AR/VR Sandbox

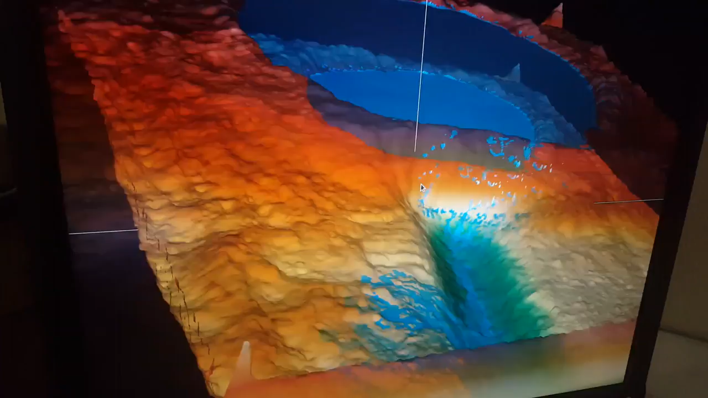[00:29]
So what I want to do now is I want to see what the dam failure in this dam looks like from a poor
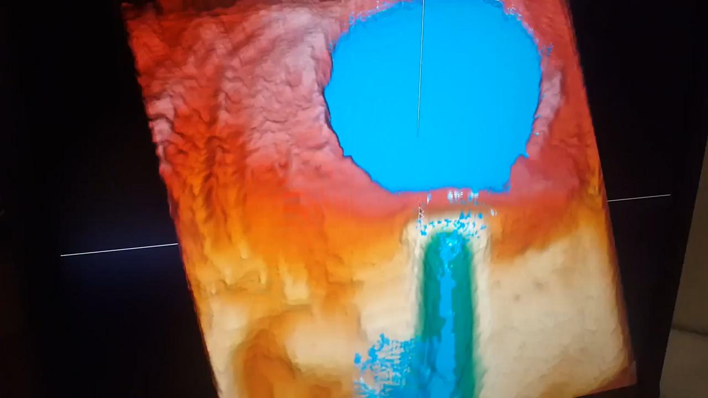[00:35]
observer who is standing in that outflow channel down there.
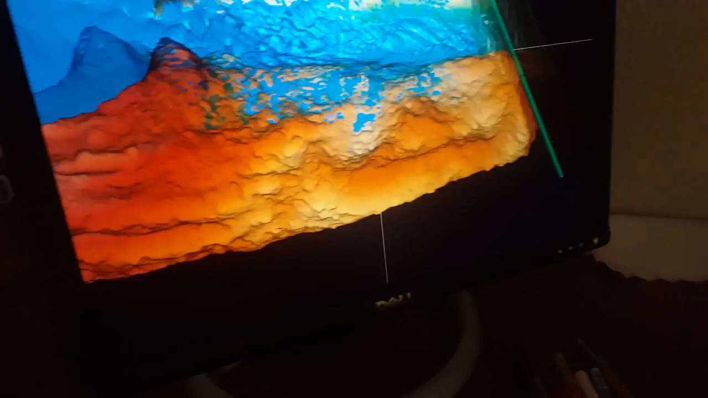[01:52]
So now the water level is still not leveled. It's still flowing out pretty fairly. We have some rapids going down here.
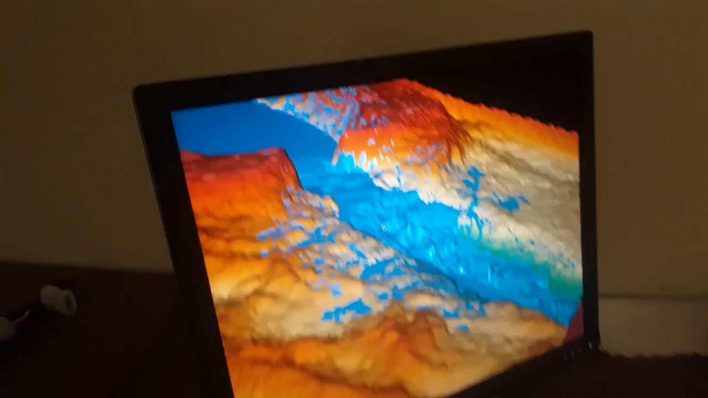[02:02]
So let's now, let's now see what happens if I make it rain some more
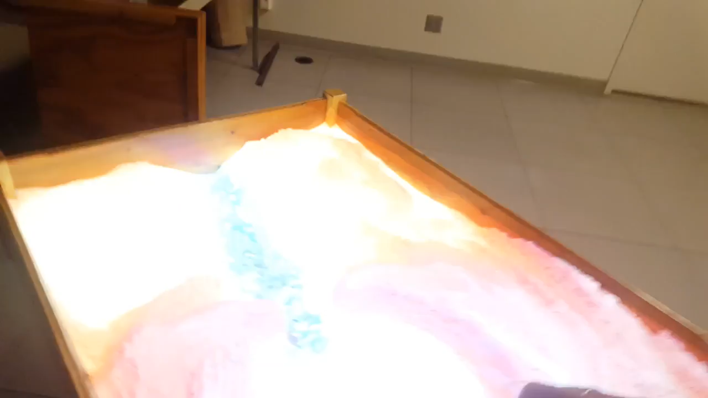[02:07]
into the reservoir just to get some more water in. Here we go. And then that's what it looks like in the VR view.
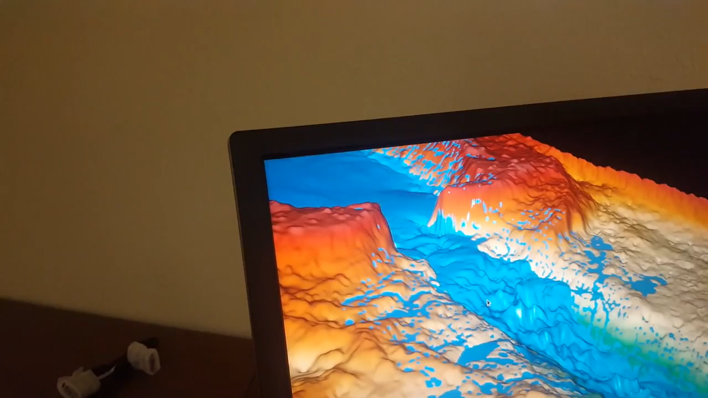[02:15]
So you can see how I'm slowly adding more water. And how it slowly flows out there.
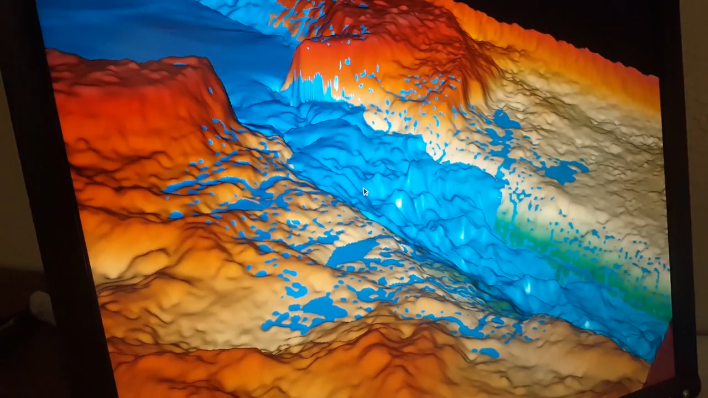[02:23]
Now on a desktop monitor like this one, that doesn't look very impressive. But of course, if you can do it on a desktop monitor, then because all of the software is based on the VR UI, it's a VR tool kit.
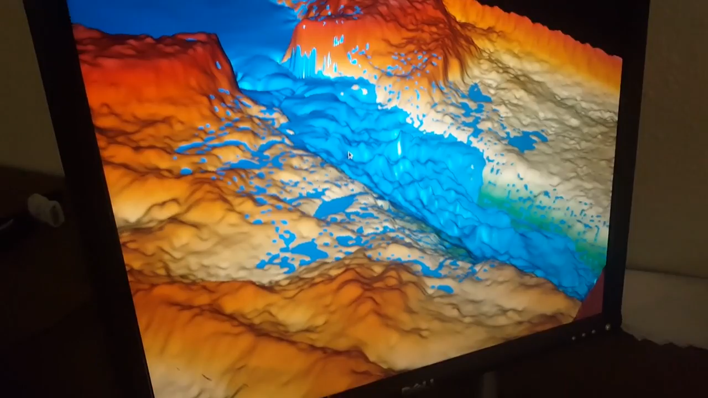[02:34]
So we can do the same thing in a VR headset. I'm guessing if you put yourself at one-to-one scale down there,
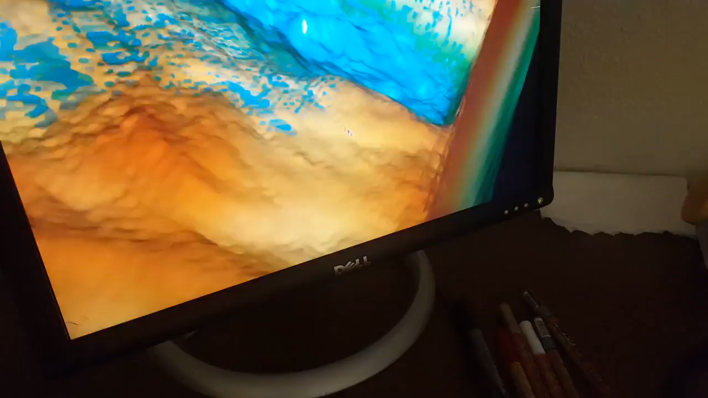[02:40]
like we did in the beginning here, and see that wall of water rushing towards you, it's probably pretty impressive. Not to say pretty scary.